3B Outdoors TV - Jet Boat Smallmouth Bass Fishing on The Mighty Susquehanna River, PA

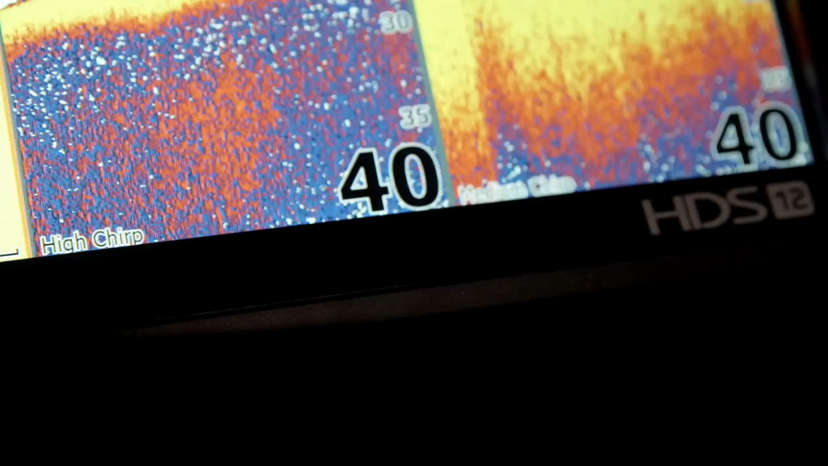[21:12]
See Structure Scan 3D, new dual chirp sonar,
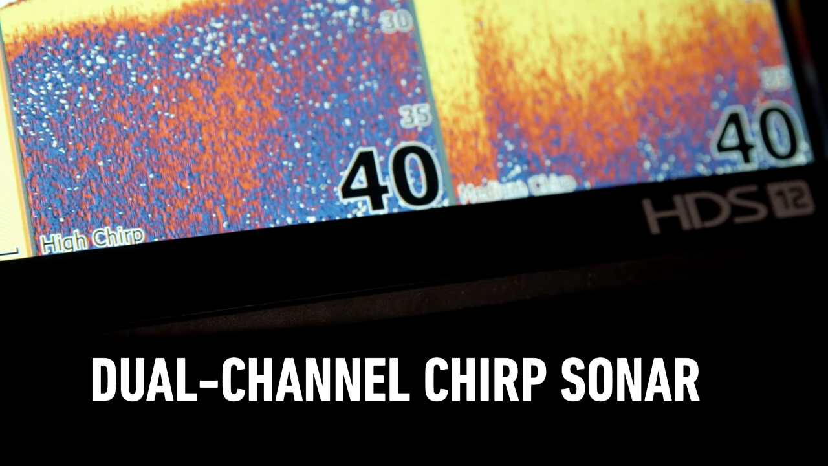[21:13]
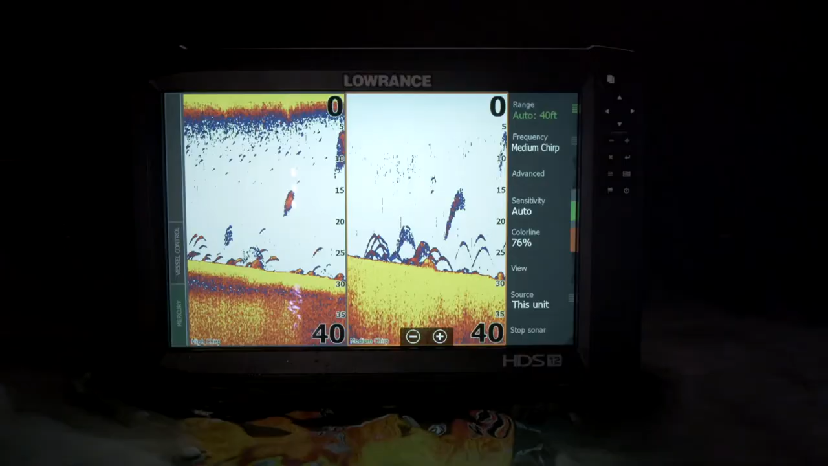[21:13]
new live network sonar, and more mapping options,
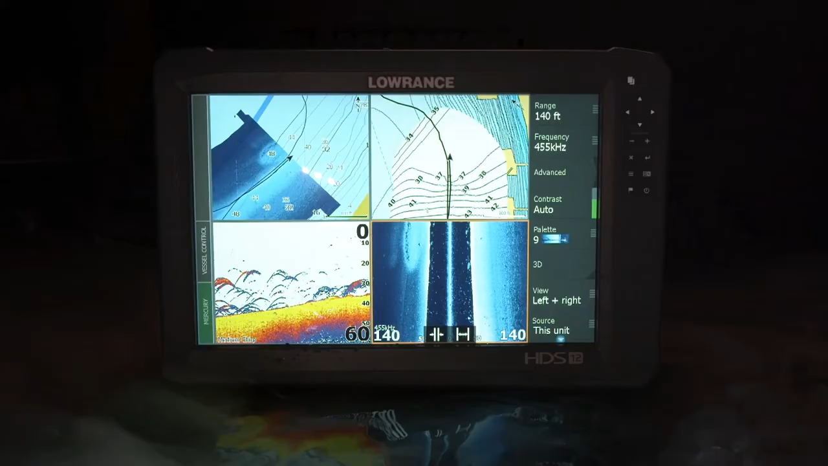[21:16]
all at the same time and faster than ever before.